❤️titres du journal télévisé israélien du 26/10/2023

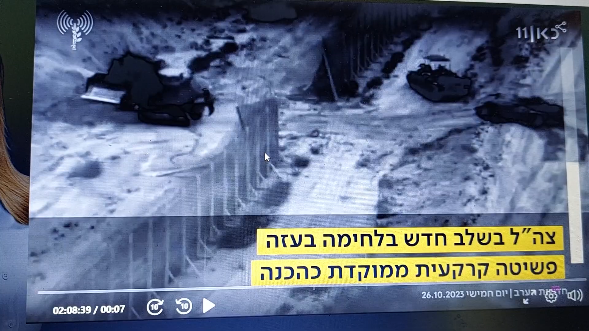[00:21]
Tzahal dans une nouvelle étape du combat contre Asa Entrée terrestre, spécifique, ponctuelle Comme une préparation de la grande opération